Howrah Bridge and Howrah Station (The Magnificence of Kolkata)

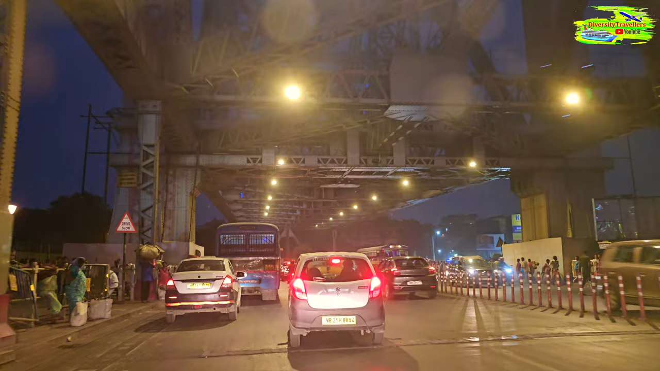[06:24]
memorial hall these are the two iconic structures all building or structures always come alight and so putting howra bridge and driving on howra bridge in a video is always special